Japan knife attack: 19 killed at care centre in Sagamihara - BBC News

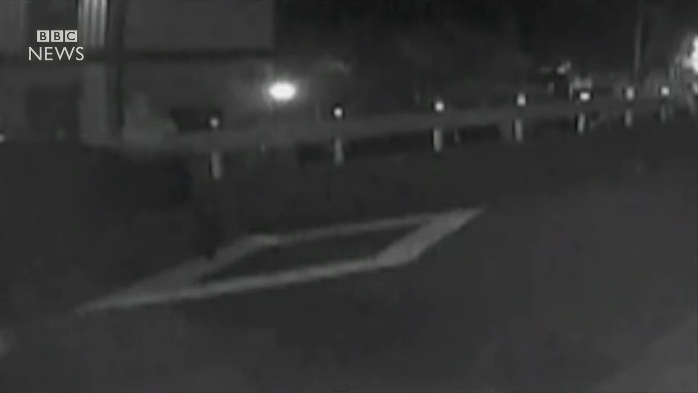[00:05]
This CCTV footage from outside the care home is thought to capture the moment late last night that the killer arrived, carrying a bag of knives.